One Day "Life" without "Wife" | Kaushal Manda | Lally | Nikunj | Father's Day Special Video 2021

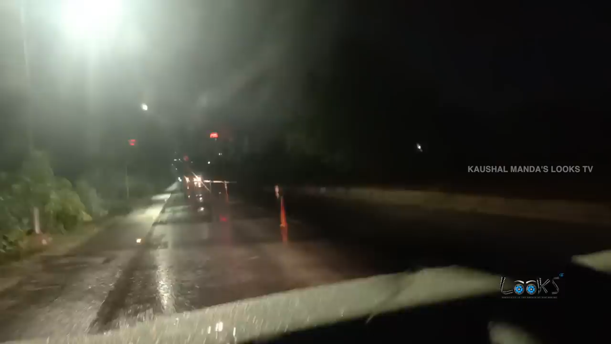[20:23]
Na support lack unna, so my both hands are off and అండ్ ఆ డివైడర్ కూడా తనే చూసుకుని తనే రైట్ లెఫ్ట్ తీసుకెళ్తున్నాడు. ఇట్స్ రియల్లీ గుడ్. నాకు తెలిసి ఈ ఏజ్ పిల్లలకి గ్రాస్పింగ్ పవర్ చాలా ఎక్కువ ఉంటుంది కాబట్టి దే కెన్ లెర్న్